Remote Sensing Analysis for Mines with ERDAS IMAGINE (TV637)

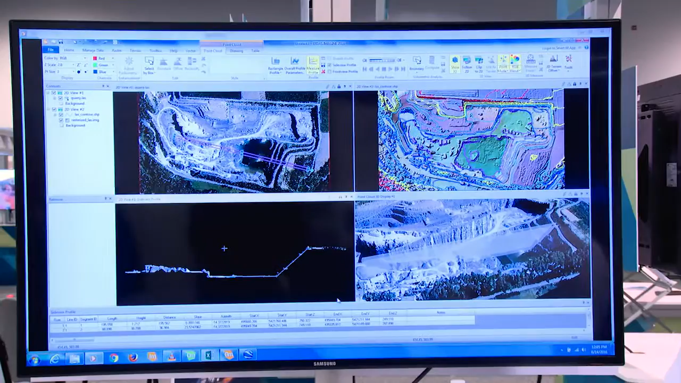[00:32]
Many customers come here and ask me what Erlast Imagine can do for the mining industry.
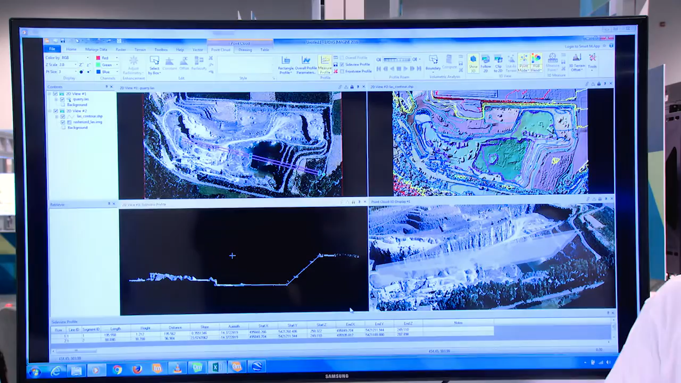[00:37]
I say it's a visualization, it's a measurement, it's a volumetric computation and change detection.
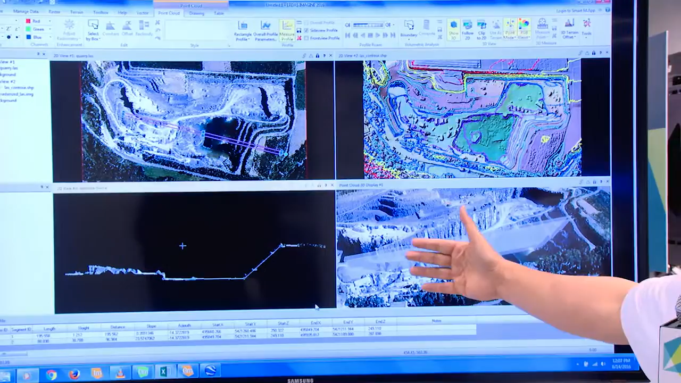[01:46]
And these are 3D drive-through, you can see exactly what's happening. And also we generate contours.